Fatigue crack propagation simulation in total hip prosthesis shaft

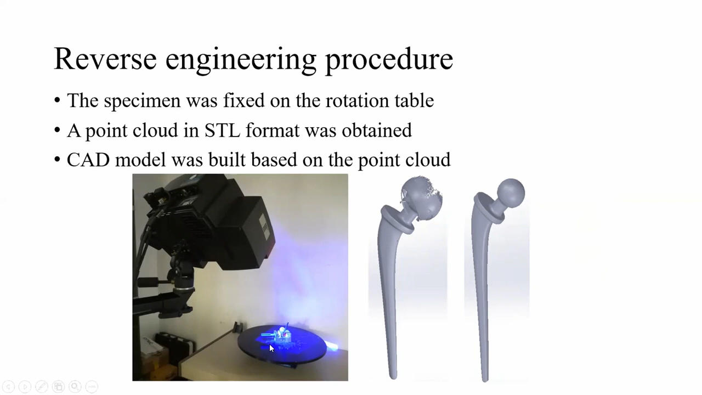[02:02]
A point cloud in STL format was obtained. CAD model was built based on the point cloud.